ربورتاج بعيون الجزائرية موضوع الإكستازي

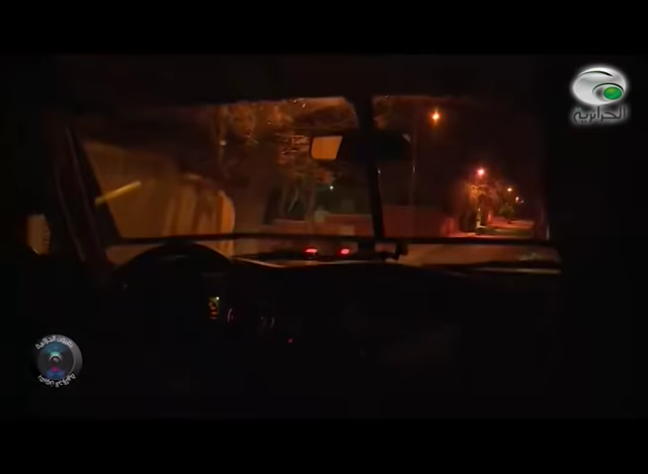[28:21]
نحو شوارع المدينة، لكن اللافت للانتباه أن الحركة بطيئة بالمقارنة مع الأيام السابقة إن لم نقل